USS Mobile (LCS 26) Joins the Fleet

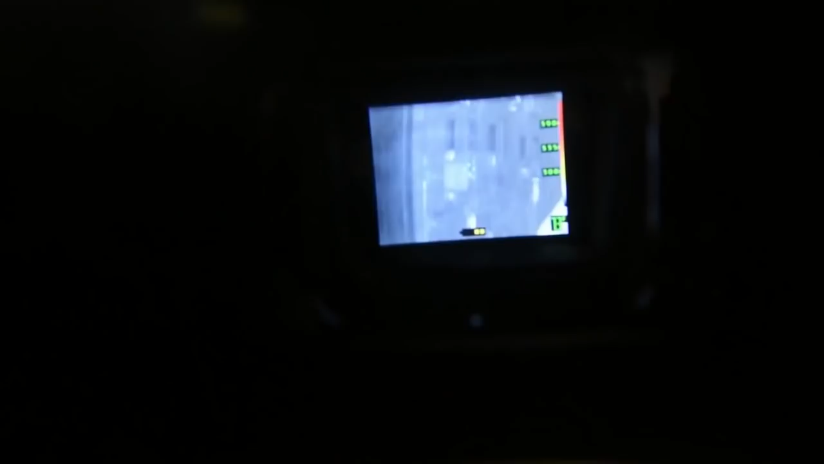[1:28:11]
What this does, this gives us our hotspots where it shows us any kind of heat going anywhere inside the main spaces or in a space that was on fire so we can continue to put out the fire.